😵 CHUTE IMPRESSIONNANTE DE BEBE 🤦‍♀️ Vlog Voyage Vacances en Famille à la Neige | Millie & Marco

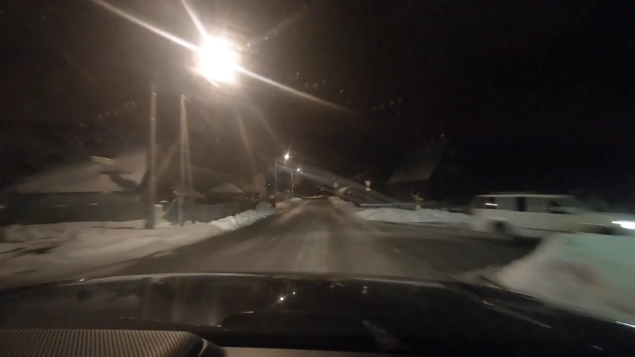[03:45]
Ouais, t'arrives dans toute une ambiance. Voilà, il fait noir. Il y a la neige, Arthur, et les lumières.